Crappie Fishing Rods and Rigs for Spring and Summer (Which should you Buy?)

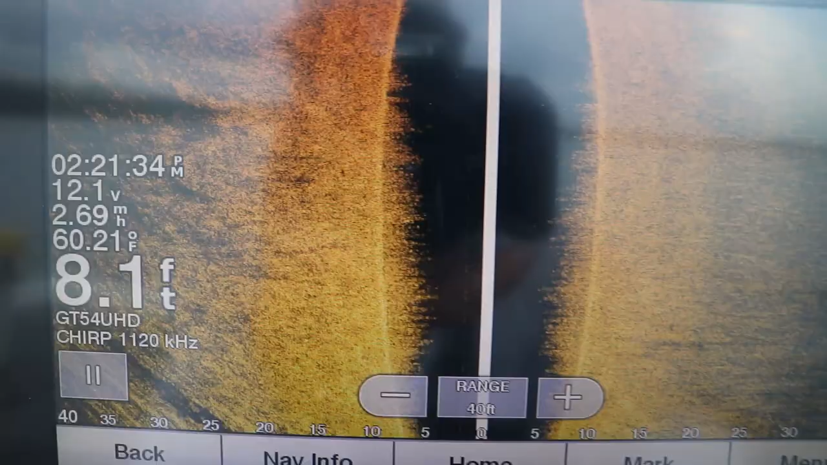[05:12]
On screen: depth 8.1 ft, water 60.21°F
the crappie are starting to push off in that eight to 12 foot range up north.